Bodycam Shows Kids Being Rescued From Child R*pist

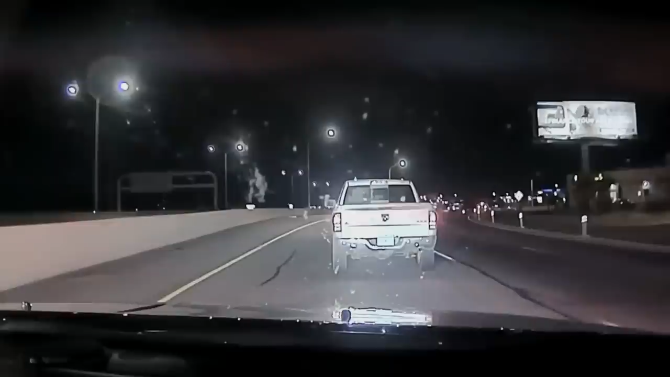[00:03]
New Mexico State Police officers who had been driving along Interstate 25 noticed a car swerving in and out of lanes. They continued to follow the vehicle in question for a few moments to see if this could have been some sort of mistake by the driver, or to see if said person was driving under the influence. The latter would eventually prove true,
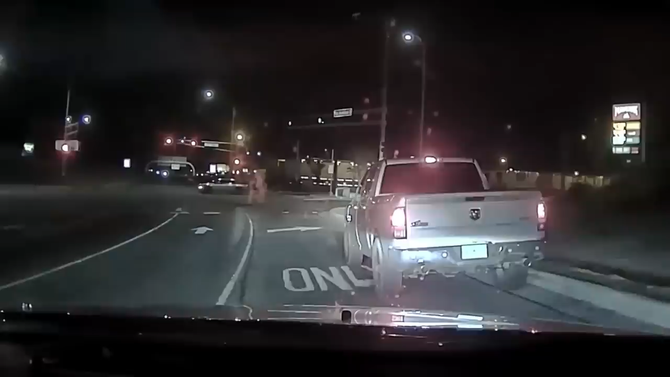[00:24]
but this traffic stop would uncover something much darker as the investigation started to develop.